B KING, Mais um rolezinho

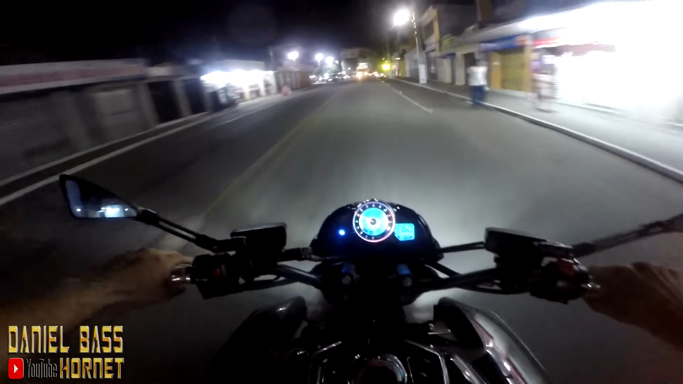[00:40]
Que ronco louco, hein, pai? Galera, que moto é essa, papai? Rapaz, a traseira agora sambou.
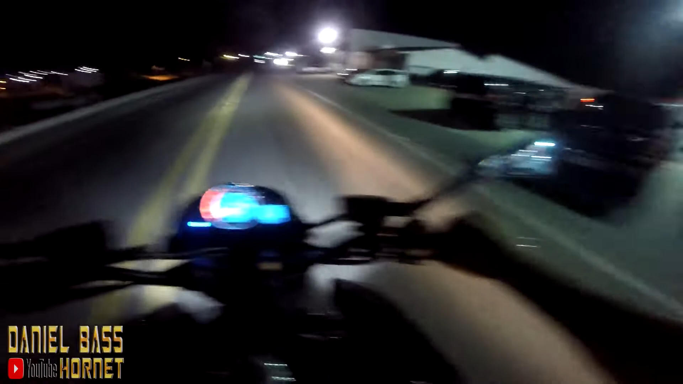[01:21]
Quebra-mola aqui. Não sei se tem quebra-mola. Melhor não, bebê.